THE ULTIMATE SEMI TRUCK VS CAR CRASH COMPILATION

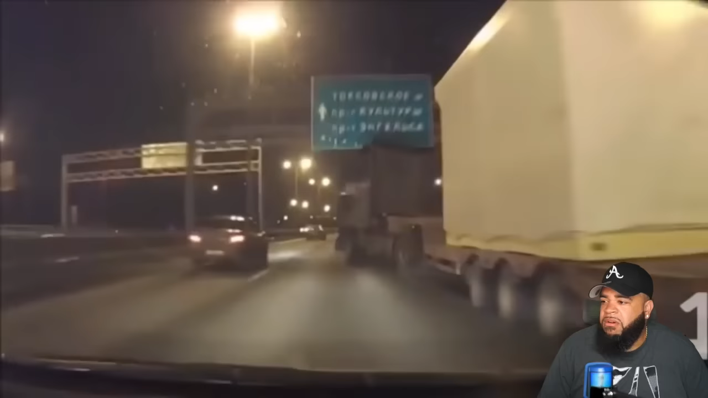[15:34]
Yo, what the? See, this is what I'm talking about. How?
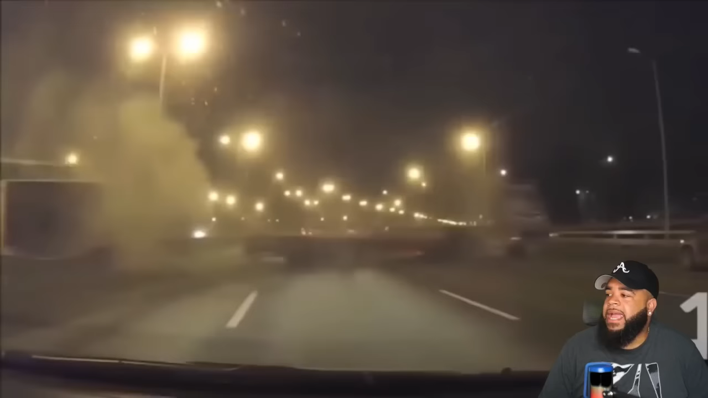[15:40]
Dang, you left something. You left something. You left that. You left something over there. That's crazy.
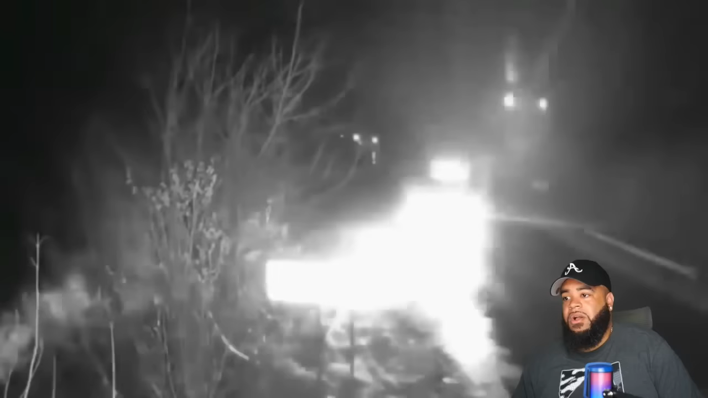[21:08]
Oh, what the what? I thought we was on a train track for a second.